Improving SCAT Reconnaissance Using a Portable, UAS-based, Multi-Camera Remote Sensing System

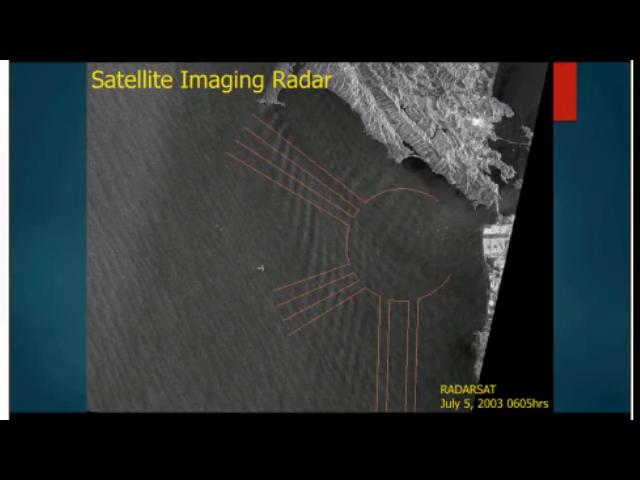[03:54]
So one of the early SSEP projects was to evaluate radar on our own. Okay.
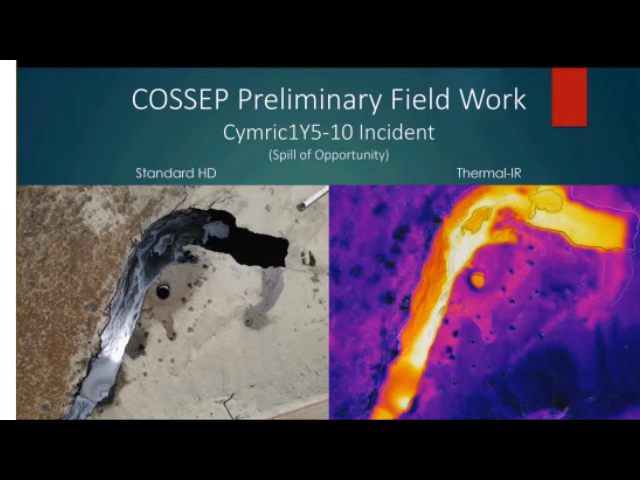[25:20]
However, however, if you look, okay, you know, my mapping mission is just flying transects, okay? So, in that first set of images, the sun was being reflected away.
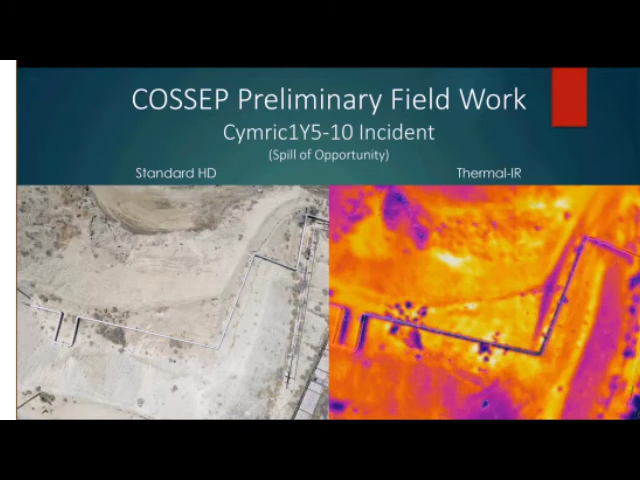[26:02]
However, going the other direction, same place, just flipped around. Now, it's nice and calm. And what you see here, these bright spots, these are their steam pipes. You know, it's a cyclic steam injection, and they're insulated, except for here, you know, where their valves are. That's what you're seeing there. Yeah, it's neat. This drone was, like, designed for people inspecting roofs and stuff like that. Where's the heat loss?
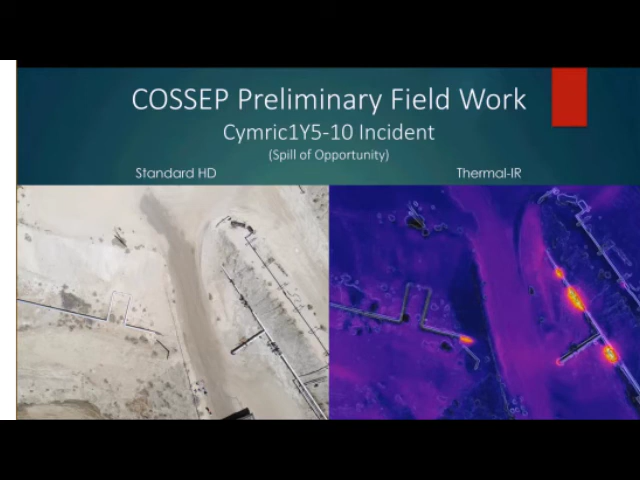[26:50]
That thermal camera for the research drone was $14,000, okay? So, hopefully, it's going to be a big difference, not just in price. Okay, so, this is for overall, you know, situational awareness.